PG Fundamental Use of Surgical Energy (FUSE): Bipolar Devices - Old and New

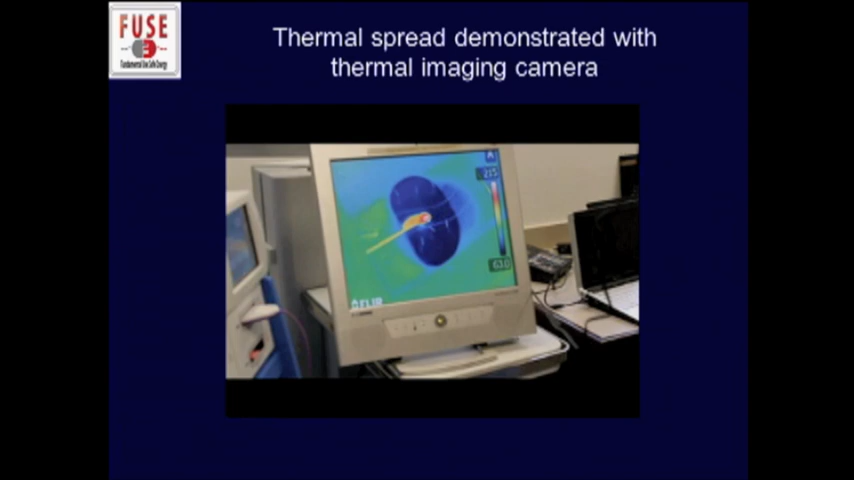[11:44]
And that white kind of, um, thermal image, uh, tract that you see is over 60 degrees Celsius.